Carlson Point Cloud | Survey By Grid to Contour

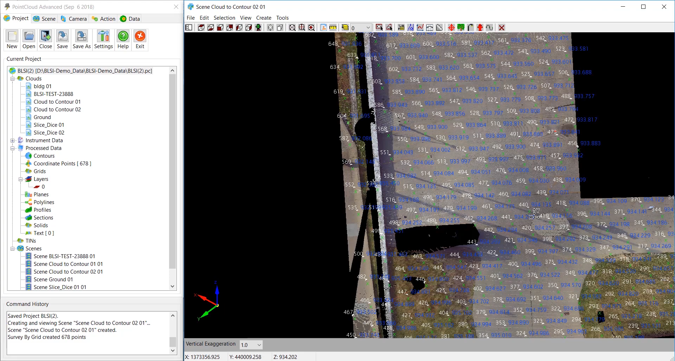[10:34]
draw the bottom and the top of the retaining walls and that's in another movie just wanted to show you how quickly you can create a grid of survey points after you have used regions to remove any unwanted areas like the tripod and the spheres from the faro control for points and those parking lot stalls stops you're going to save it
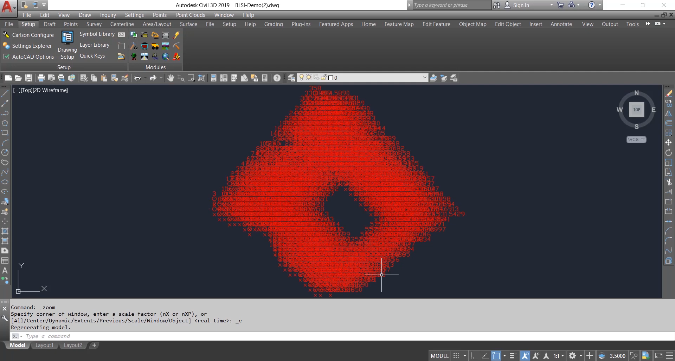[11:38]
go up to view and do extents and here let's do this I didn't put them in a coordinate file that was my mistake update drawing from coordinate here let's just pick ok window the points